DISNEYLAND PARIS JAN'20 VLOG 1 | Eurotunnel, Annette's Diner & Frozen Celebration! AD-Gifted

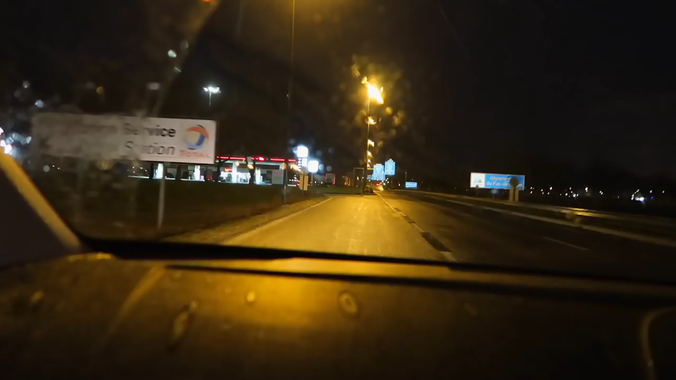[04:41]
So if you need like a little services straight after the Eurotunnel, this is the one which we stop at. That sounds up my street.